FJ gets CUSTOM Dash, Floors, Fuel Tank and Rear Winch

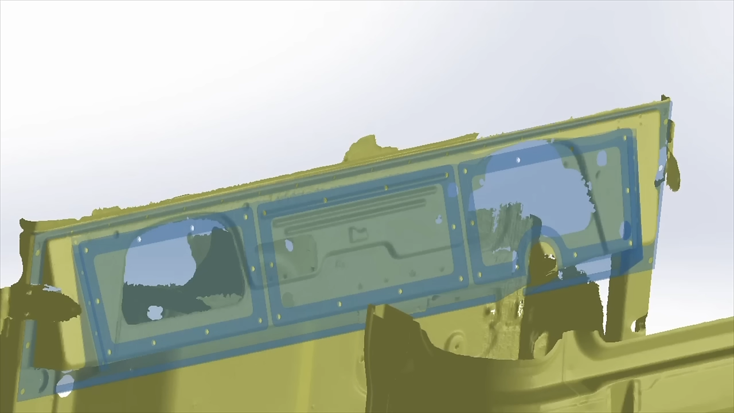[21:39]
With all the computers and screens we're using for this build, we've opted for a more race car inspired dash layout.